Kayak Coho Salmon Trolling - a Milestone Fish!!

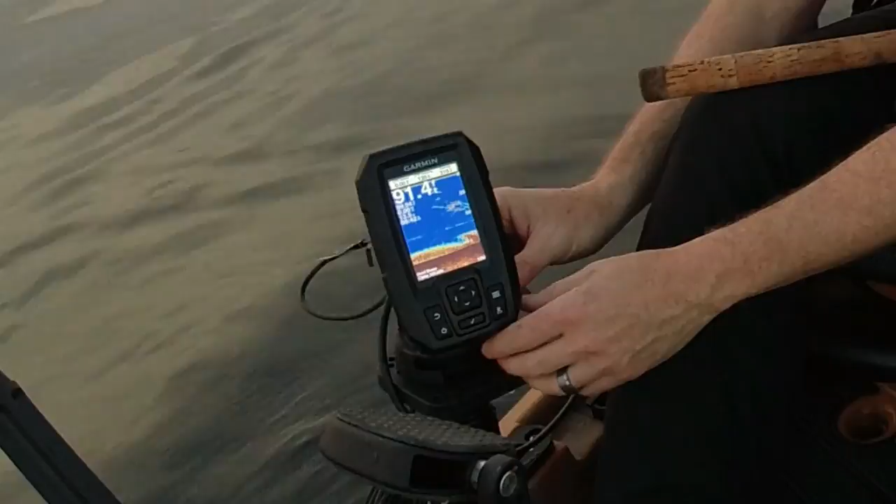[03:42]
Can you see that? I don't even know if you can see that. Point two.